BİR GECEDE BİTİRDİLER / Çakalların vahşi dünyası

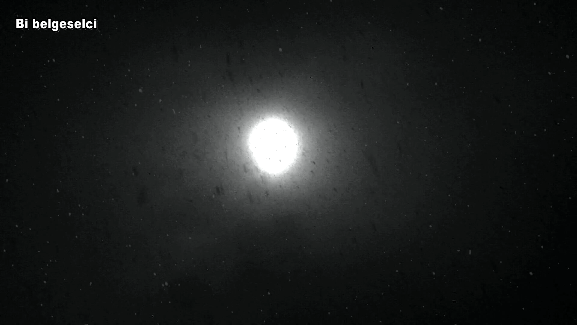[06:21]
Gece bastırınca kar yağışı tekrar başlıyor. Leş'in ilk misafiri bir sansar. Uzun bir müddet Leş de oyalanıyor.